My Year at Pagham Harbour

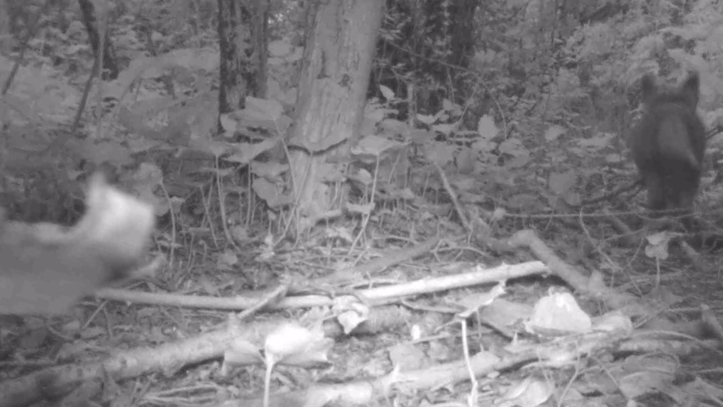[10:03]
With the cover of darkness, their mother takes them outside the safety of the earth to teach them what they will need to survive this ever-changing landscape they live in.